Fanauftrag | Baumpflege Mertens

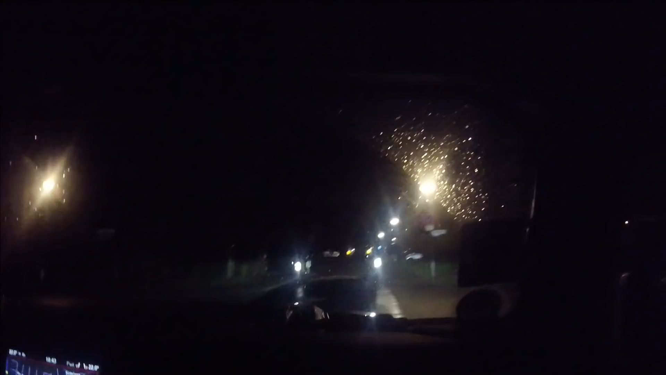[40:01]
Das ist hier die berühmte Straße, die Albert-Schweitzer Straße. Die wird morgen zu sein für den Publikumsverkehr, hätte ich fast gesagt. Übermorgen. Wie komme ich eigentlich immer auf morgen? Alter, ich bin so durcheinander mit den Tagen, ne? Ich bin einfach mal durcheinander mit den Tagen. Also die wird übermorgen, sprich Samstag, zu sein. Es geht um, können die Booster hier gar nicht sehen, ne? Die kommt da hinten irgendwo, die Eiche. Stehe ich, ne?